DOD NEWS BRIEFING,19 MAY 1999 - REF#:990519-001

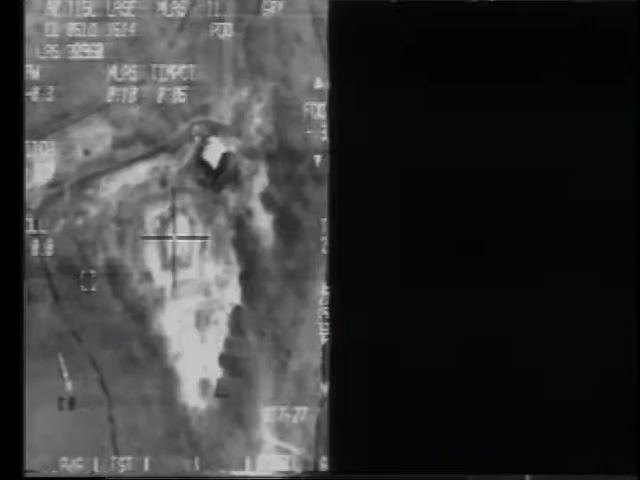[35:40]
Some penetrating capability and took out the, it was covered with dirt, that particular site.
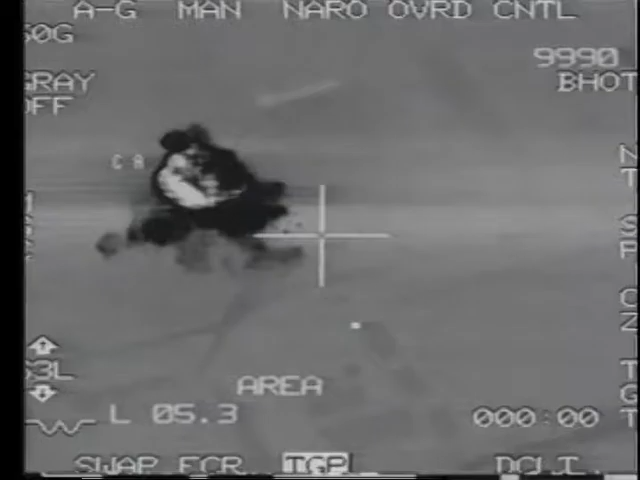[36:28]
There's a little bit of a secondary in there, so there was something in there. The building's destroyed.
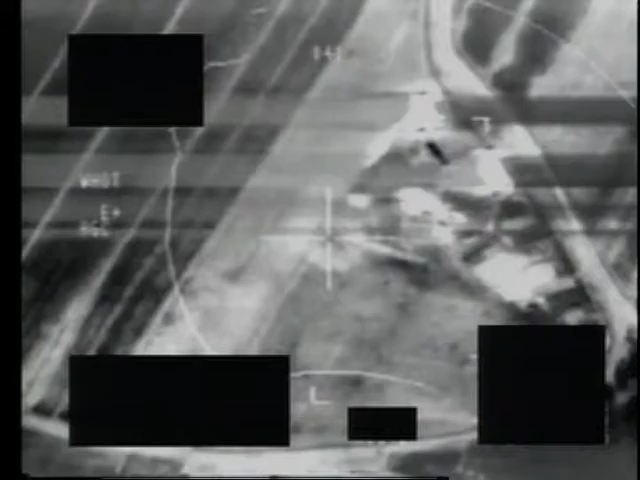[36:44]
and we continue to take out his strategic SAMs.
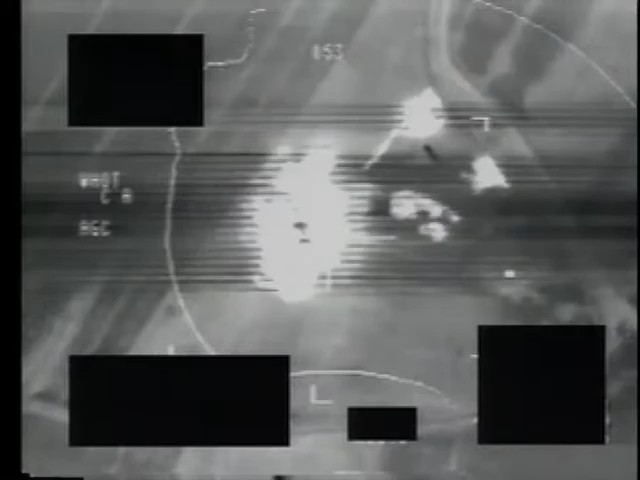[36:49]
That's a good secondary with that one. You'll see it billows up a little bit, and there's another part that will come off up here. So that was obviously a manned site of some sort, and this radar either had fuel tanks with it or something.
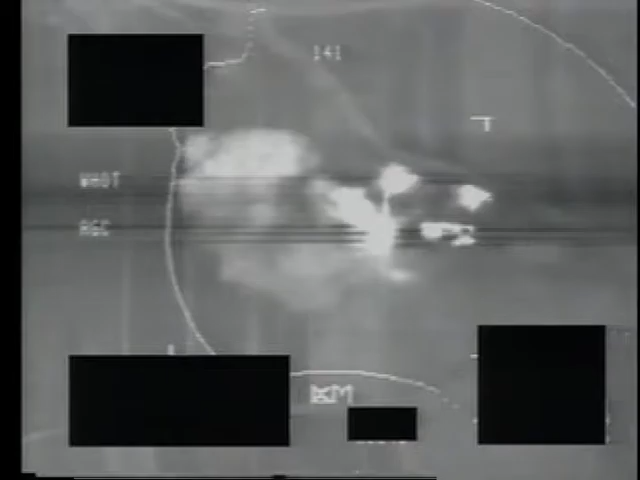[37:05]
But you'll see it come off over here.
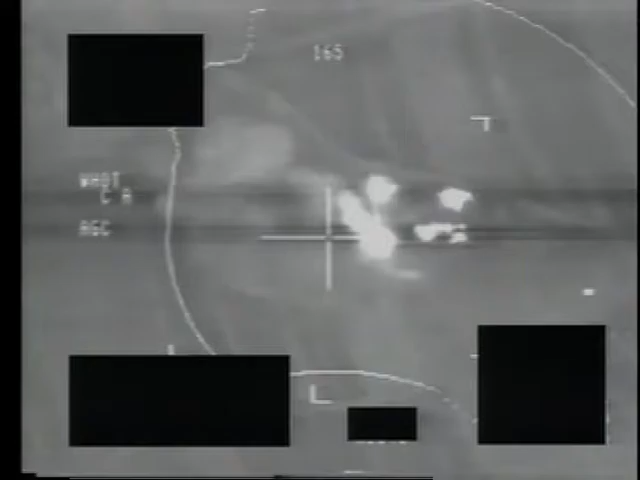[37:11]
There's a good secondary, so more than likely not a dummy. Hardened aircraft shelter at Panikve Airfield.
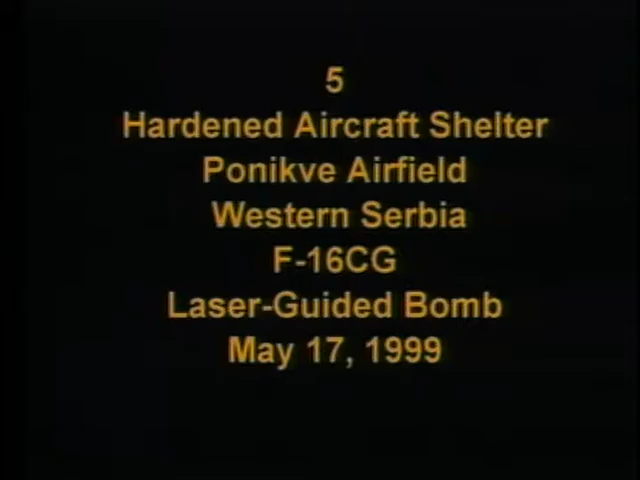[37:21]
This is the runway I showed you in imagery a moment ago.
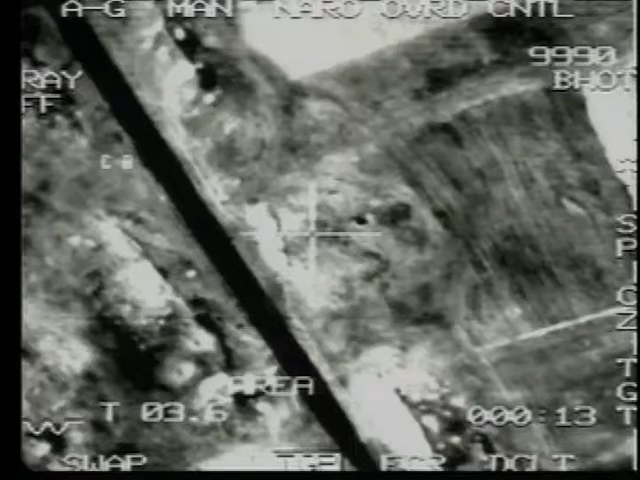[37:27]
This is one of the hardened aircraft shelters I pointed out earlier. You see they're under the dirt, so they're a little bit hard to pick out, but
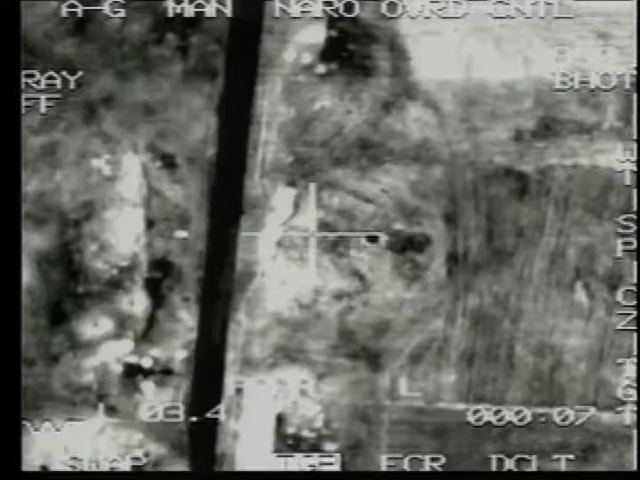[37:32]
we're fairly certain there was something in these shelters. There were secondaries.
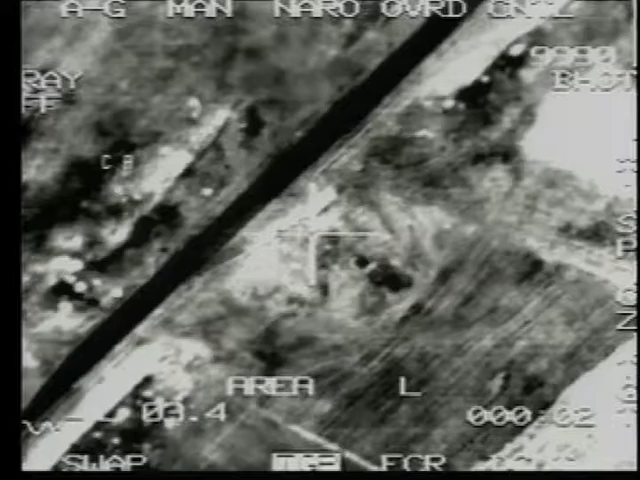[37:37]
It's an F-16 with a laser-guided bomb.
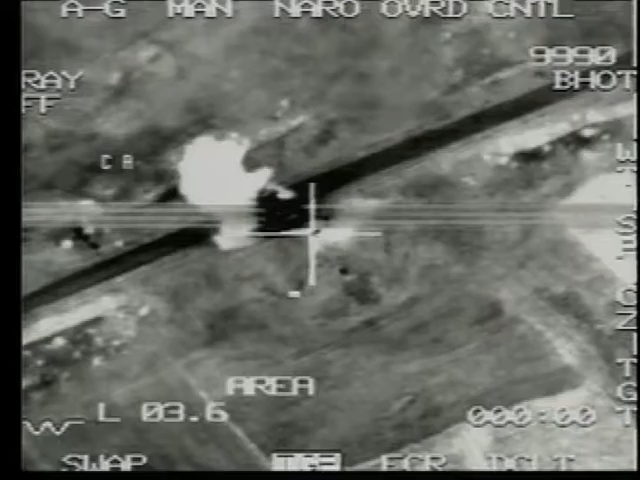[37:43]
Good size secondary afterwards, the secondary explosion with the burning.
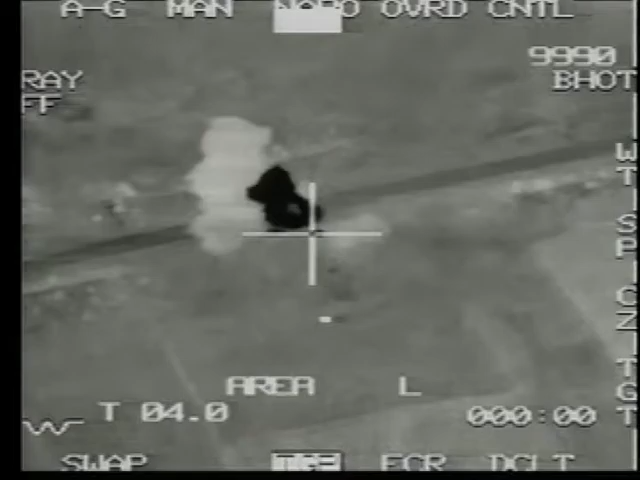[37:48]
We think there may be Galebs in those bunkers, which is what they're using for air to ground. This is another one of the shelters right next to it.
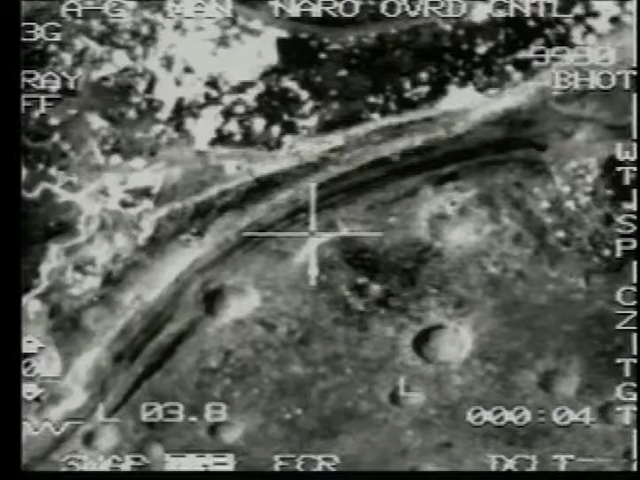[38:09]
You can see those craters are from a previous strike to close the runway, from a B-52. It's the end part of the string, probably 400 feet from the runway,
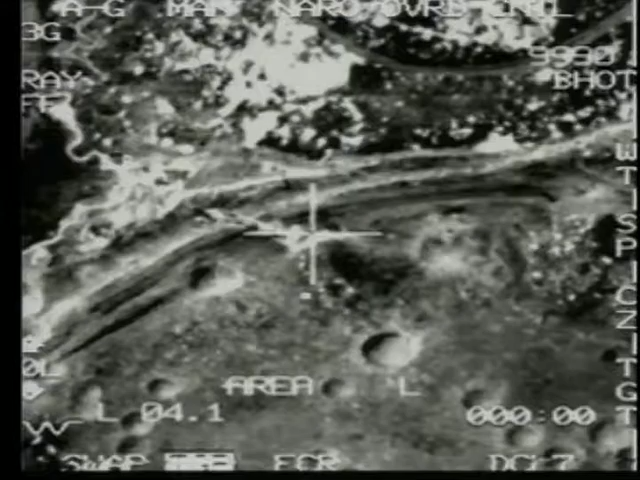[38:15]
and you'll see a fairly good secondary as the bomb comes in.
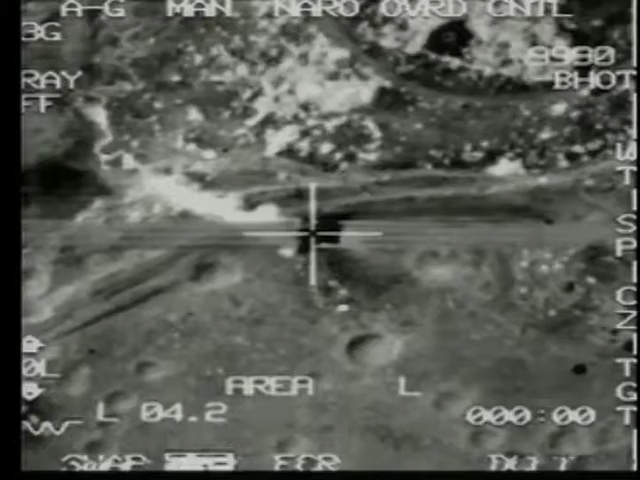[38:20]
It was probably a missile of something, some sort, maybe they had for the aircraft, or some kind of weapon inside the bunker itself.
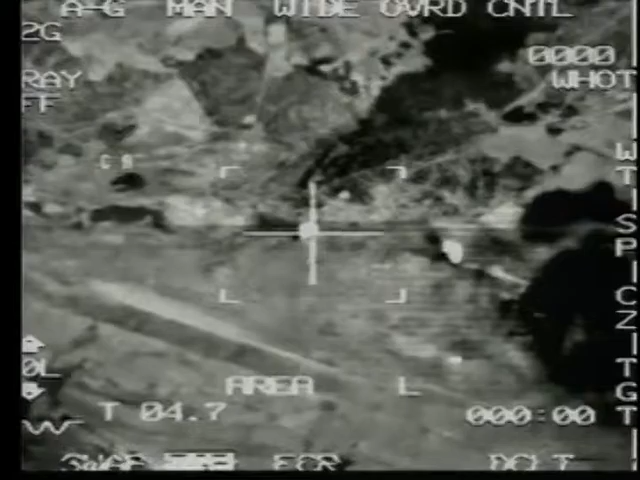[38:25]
You can see the two burning there. Forces on the ground.